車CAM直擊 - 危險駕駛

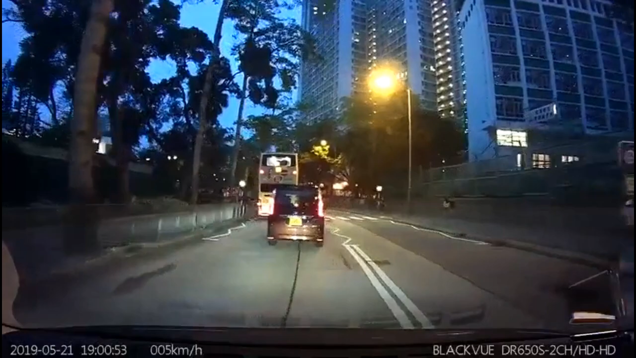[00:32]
哇哇，老危喎咁樣。佢咪不小心駕駛，佢係危險駕駛逆線。哇！呢、這個我仲唔俾個交通部？